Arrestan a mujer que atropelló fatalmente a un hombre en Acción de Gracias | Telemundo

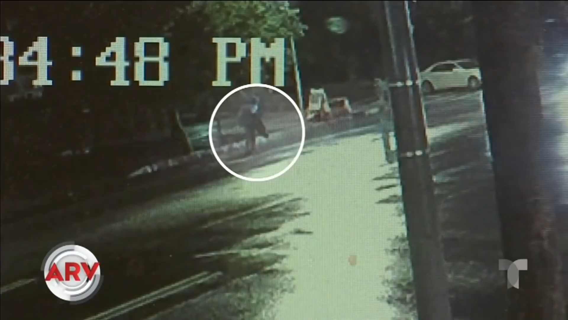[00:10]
Se trata de una mujer que fue la última en arrollar a esta víctima, un hombre de 62 años. Las cámaras de vigilancia captaron cómo el primer coche arrolló al hombre.